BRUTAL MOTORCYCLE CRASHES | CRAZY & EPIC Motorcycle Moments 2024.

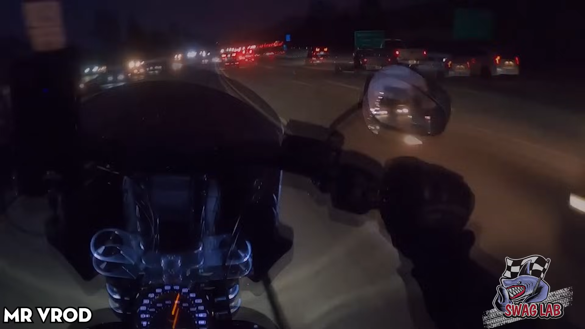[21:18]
Perhaps this driver is in a hurry, which is why he disregarded the danger and accelerated quickly on the road.
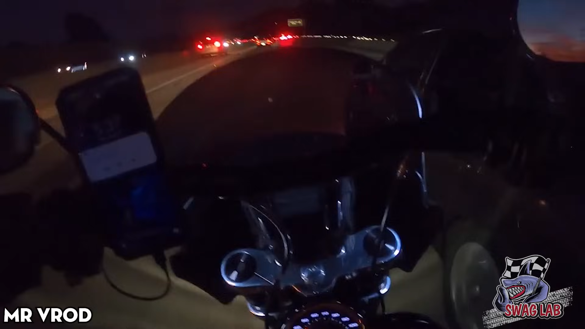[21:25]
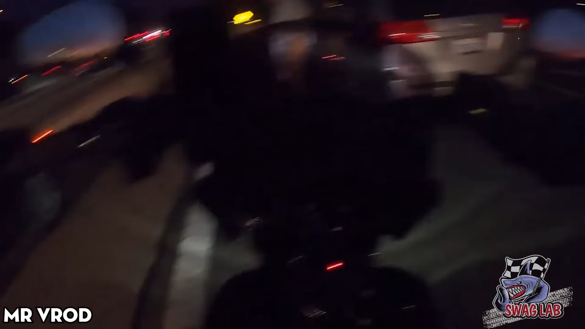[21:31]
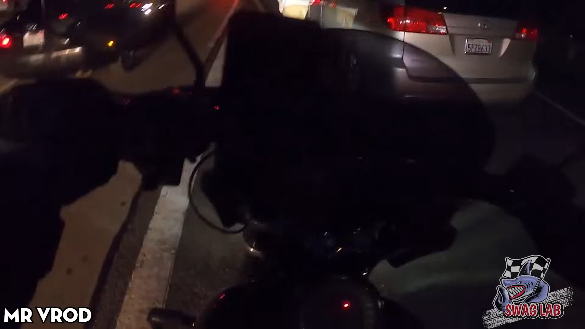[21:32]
But after realizing that his car had an issue, he stopped and checked it out. I'm not the one that got hit.